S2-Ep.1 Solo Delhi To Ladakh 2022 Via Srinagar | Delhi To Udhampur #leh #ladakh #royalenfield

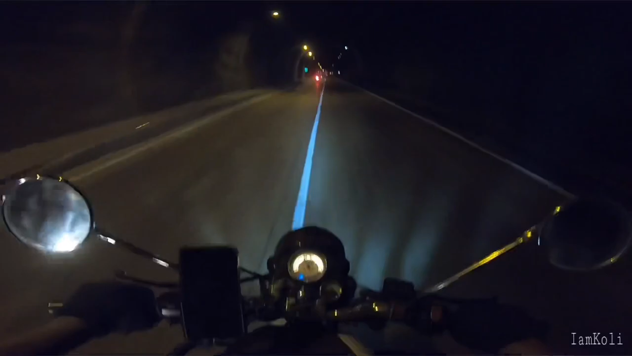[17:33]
पता ही नहीं था, ना किसी ने बताया ना किसी ने दिखाया। या हो सकता है अभी बनी होगी ये रिसेंटली। हॉर्न मत बजाओ ब्रो, टनल के अंदर हॉर्न नहीं बजाते।